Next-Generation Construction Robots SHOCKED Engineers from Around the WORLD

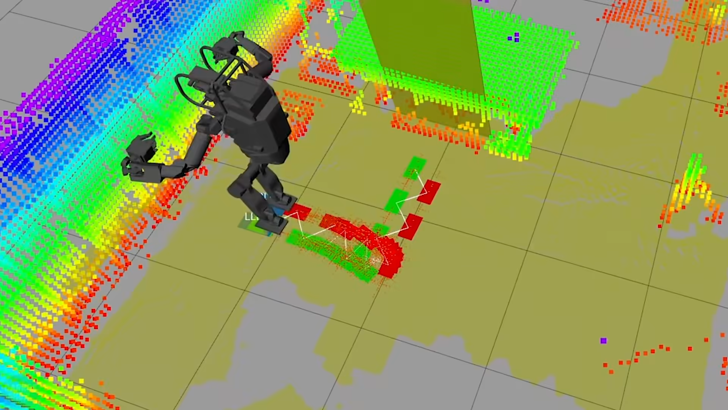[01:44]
Cameras and sensors on the robot's head create a three-dimensional map of the surrounding space.